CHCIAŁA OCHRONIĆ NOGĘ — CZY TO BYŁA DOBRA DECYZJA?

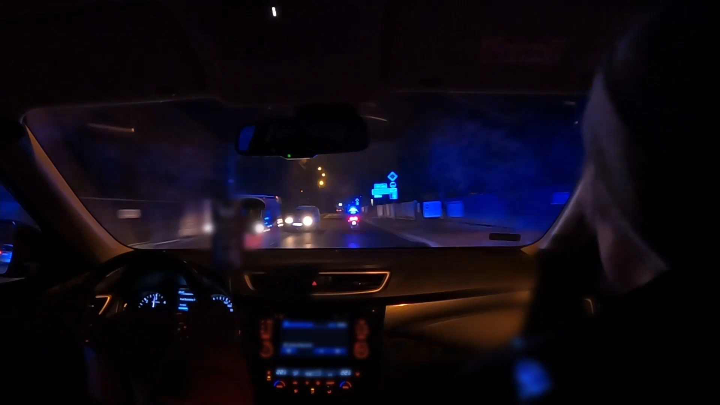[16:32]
Jak widzicie, patrole to ciągła zmienna. Jest już wieczór, a do mnie dołączyła Kate i Kamil. Dobrze, ma zimową ponę. No. Jezu, ja normalnie się stresuję, jak na niego patrzę, naprawdę. Jeszcze po tym wypadku moim. I tu będzie rondo i na rondzie w lewo. Ile mam do celu? 400 metrów.